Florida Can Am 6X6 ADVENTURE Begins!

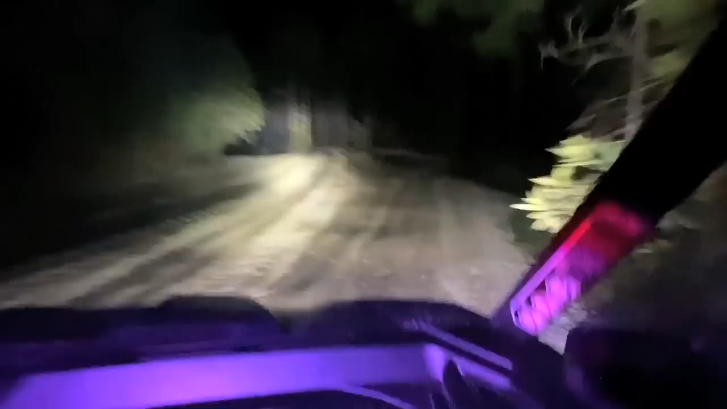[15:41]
breaking her in before anyone else is here first tracks look at this how many people come here like way too many yeah big lineup for everything
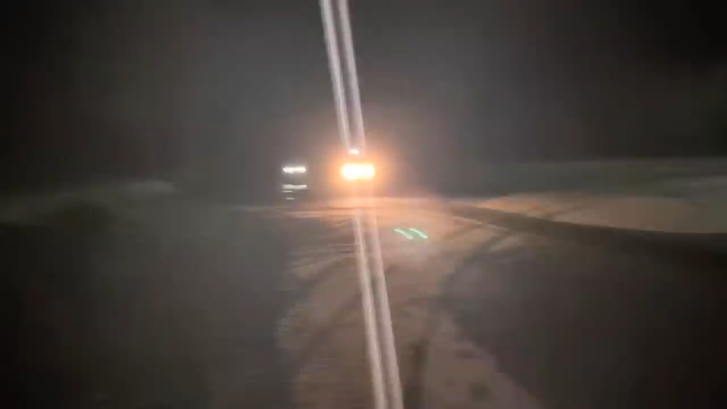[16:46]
rip and rip you don't even know how deep these things are until you hit them right oh yeah